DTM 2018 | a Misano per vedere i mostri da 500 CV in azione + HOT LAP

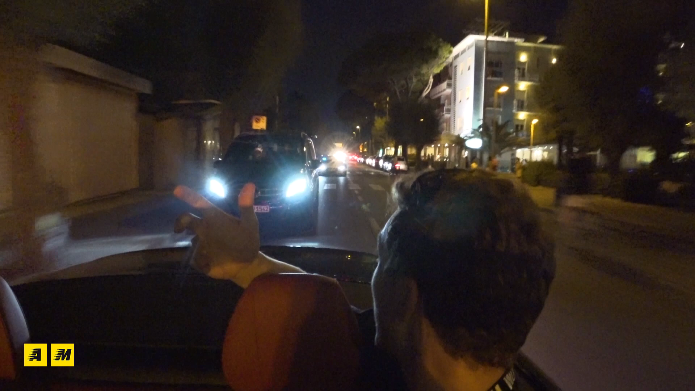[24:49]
però vedete che sono praticamente, non lo so, 40 centimetri da terra, e vi rendete conto, anche grazie al rumore, che sicuramente non si tratta di una 5 o di una RS5 normale, ma è fantastico.